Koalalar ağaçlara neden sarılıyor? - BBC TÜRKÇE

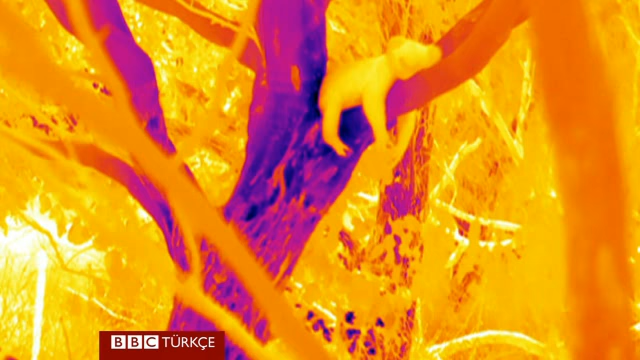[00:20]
Koalaların özellikle hava ısındıkça ağaçların alt kısımlarına doğru indiğini ve vücutlarını ağaçlarının gövdelerine iyice yapıştırdığını gördü.
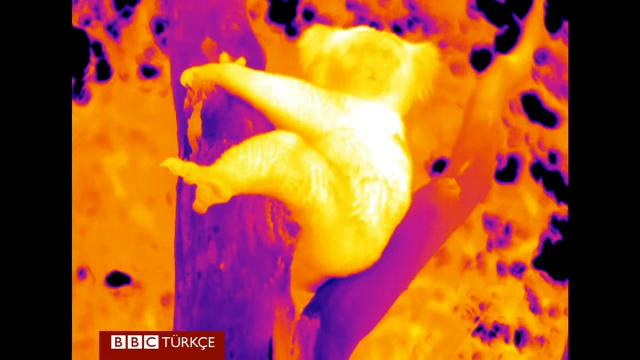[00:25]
Koalalar böylece ağaç gövdesinin serinliğinden
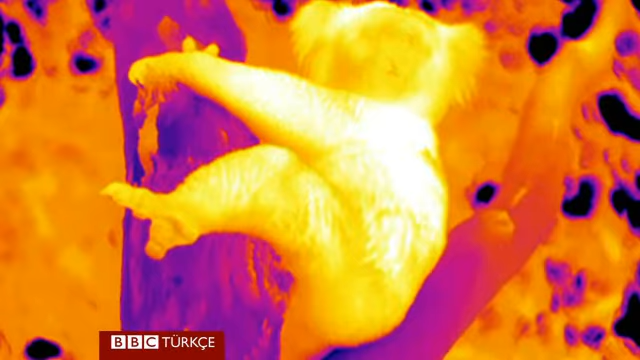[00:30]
faydalanıyor ve daha fazla soluk alıp vermeye gerek kalmadan yani daha az su kaybederek serinliyor.